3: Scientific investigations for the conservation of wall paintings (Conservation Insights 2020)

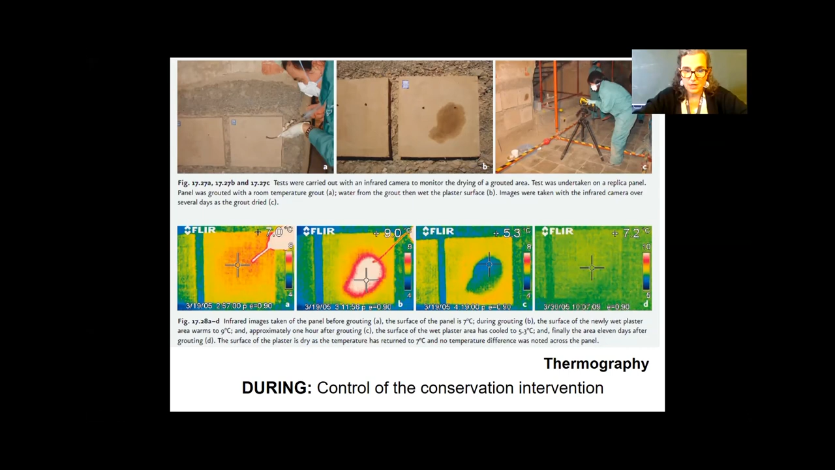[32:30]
And this image on the right is when everything is stabilized until we know the intervention is completed. So this is just an example of tools that we can use during the intervention. After the intervention, we have tools such as a spectro colorimeter.